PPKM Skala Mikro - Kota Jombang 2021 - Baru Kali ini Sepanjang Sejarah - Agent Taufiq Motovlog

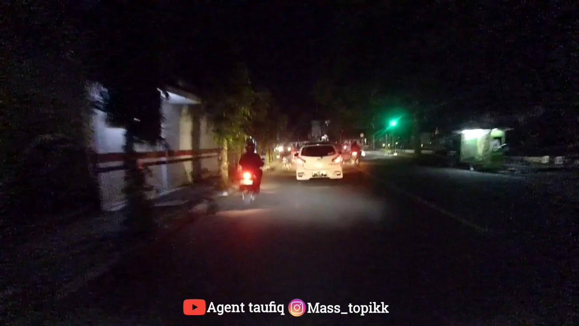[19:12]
bisa lah ya oke bisa wuhh banyak anak-anak muda yang keluar nggak pakai helm ini ini jalan gustur ini temen-temen